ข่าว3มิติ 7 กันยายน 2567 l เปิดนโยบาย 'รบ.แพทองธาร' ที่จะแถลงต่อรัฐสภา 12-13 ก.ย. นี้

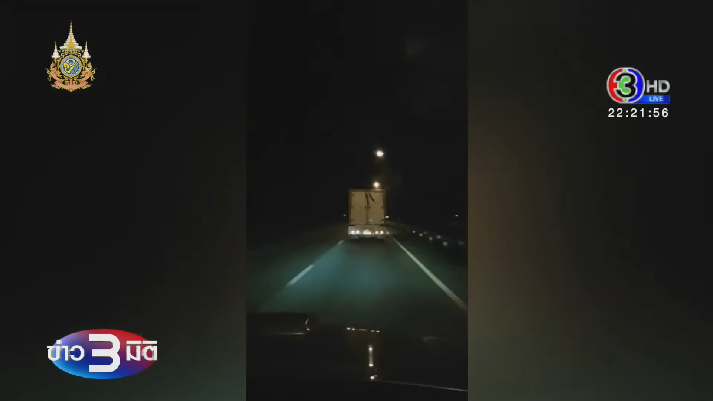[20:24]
ตำรวจกองบังคับการสกัดกั้นการลำเลียงยาเสพติดติดตามรถกระบะตู้ทึบต้องสงสัยวิ่งมาจากจังหวัดเชียงให